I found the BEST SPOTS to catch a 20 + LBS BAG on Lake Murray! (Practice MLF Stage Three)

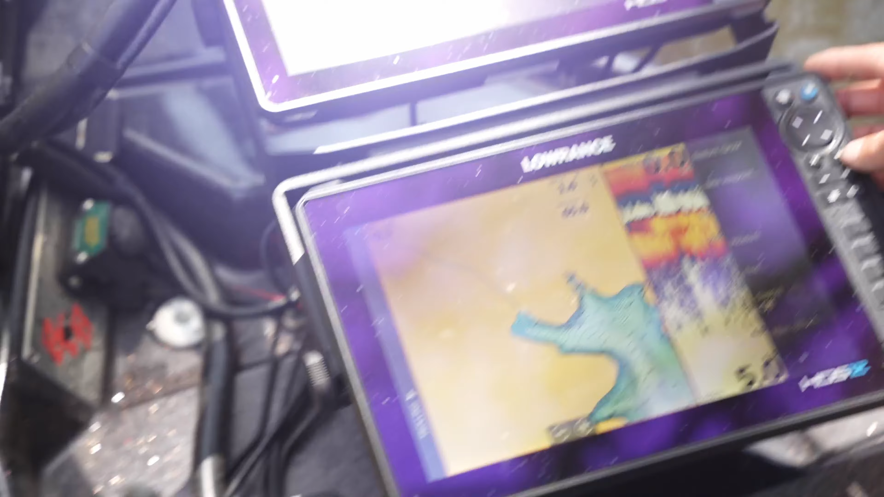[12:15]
So I'm gonna get, I'm gonna zoom in so you guys can see. This is a dead end little pocket. So I'm gonna get hit, I'm gonna throw a waypoint. I'm putting basically that pink little fish icon. I'm using that. Essentially, that's a spawning bass for me. Then I'll come over here and I'll label it. Right there, that was a 4-pound. And then I'm just putting 4-pound float. So basically, it was a 4-pound bite on a floating worm.